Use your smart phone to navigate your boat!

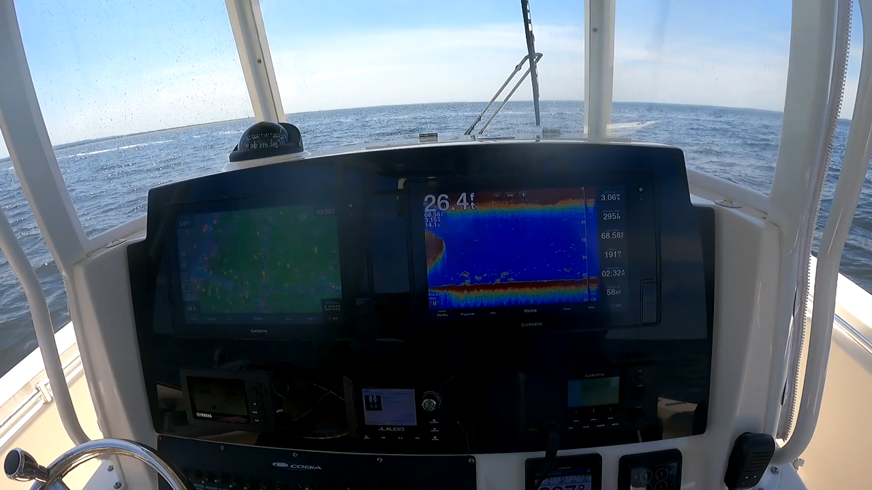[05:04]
On screen: depth 26.4 ft
Maybe some stripers or... It looks like small fish. It could be more bunker. It just broke off in there. Anyway, I'd like to have the two screens and not use one of them up for the autopilot in order for that to work.
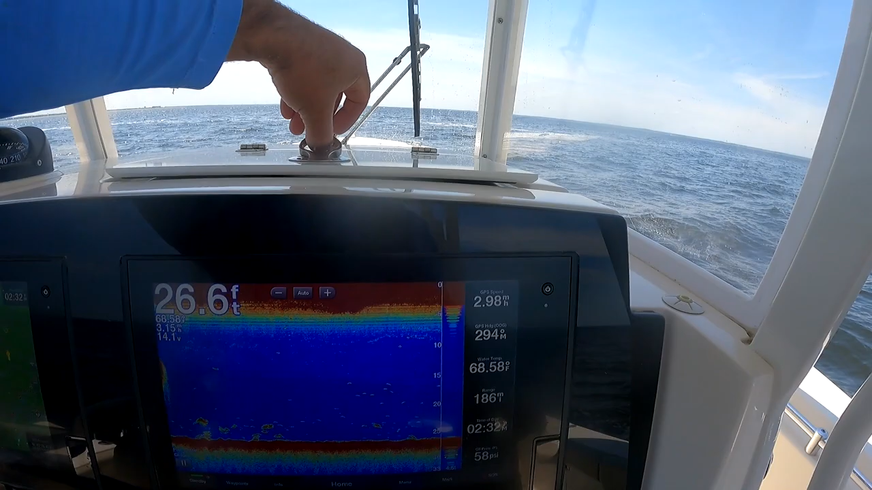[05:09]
On screen: depth 26.6 ft
So, I was complaining to a Garmin rep about that.
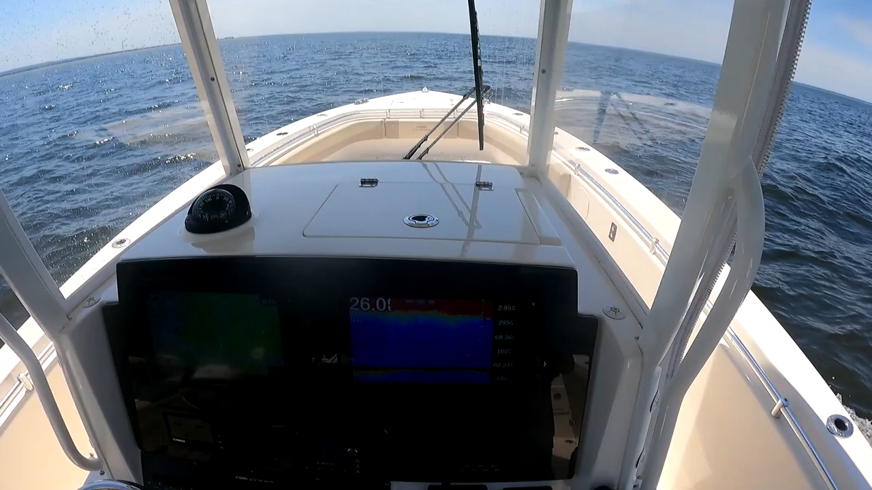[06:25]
I have my sonar on the other. And this is connecting through the network.
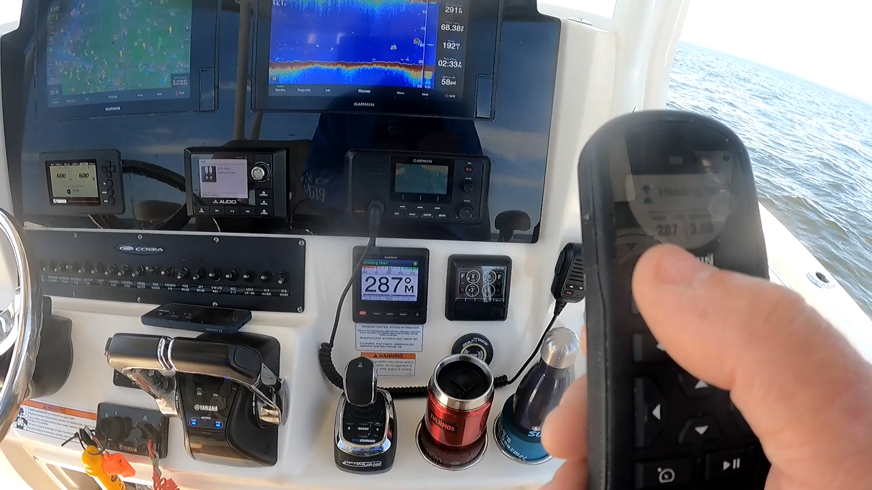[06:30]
You can see it's reading the same heading and heading hold setting that I have right now. I'm going to hit this button to the right. It will make me go one degree starboard. There's two degrees. And these fast forward buttons will give me 10 degrees.
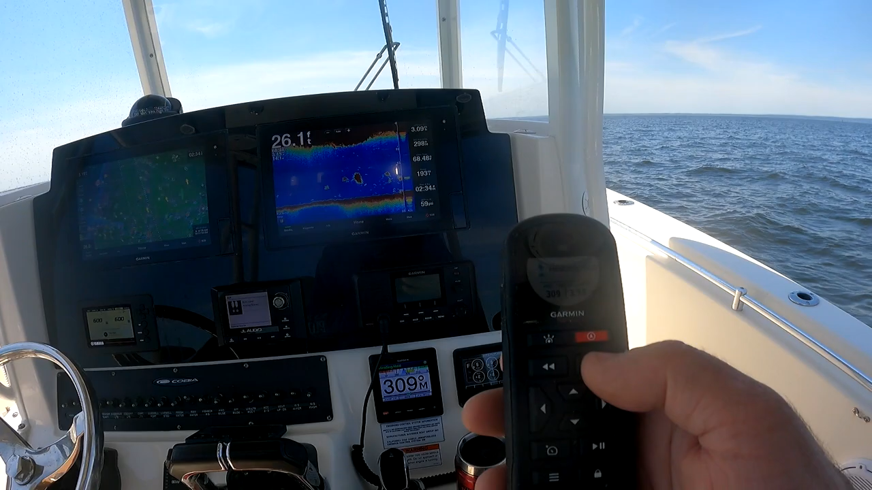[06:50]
So, turning the boat 10 degrees at a time. Which is really helpful if you're in the cockpit fighting a fish. You could use this. Now, you could also use some presets.
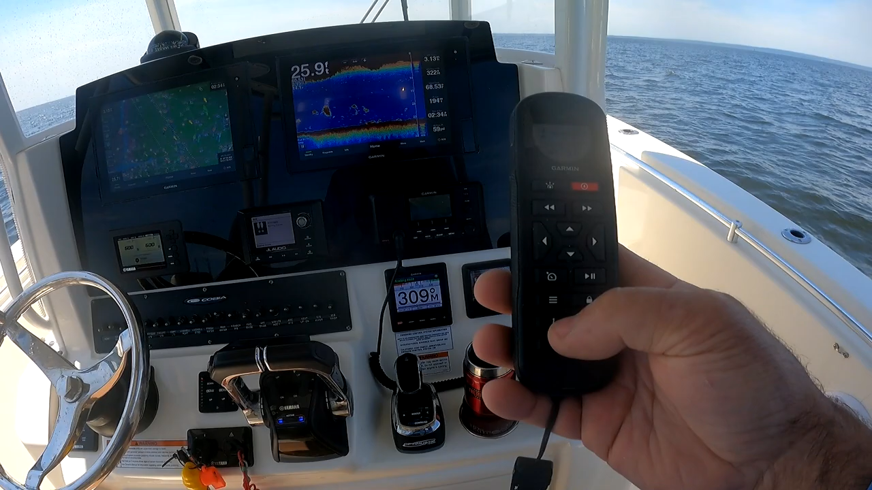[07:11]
Program these presets in order to utilize some of the other turning functions in the autopilot. The one I like to use is the circle.